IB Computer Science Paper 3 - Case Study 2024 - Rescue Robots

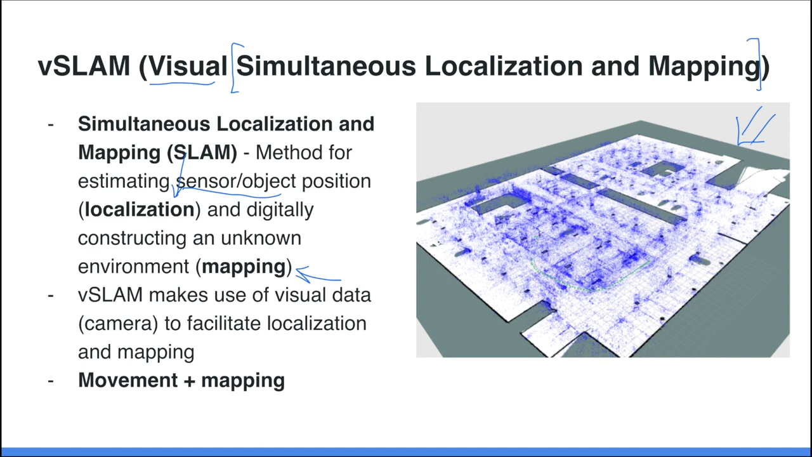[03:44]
with a camera and v-slam is what we're really going to be focusing on in this case study slam by itself may be using other sensors or objects to do the same job so in a nutshell when we're talking about v-slam we're talking about tracking movement and mapping an area using a camera in this case affixed to a robot now here's an example of when and how we would use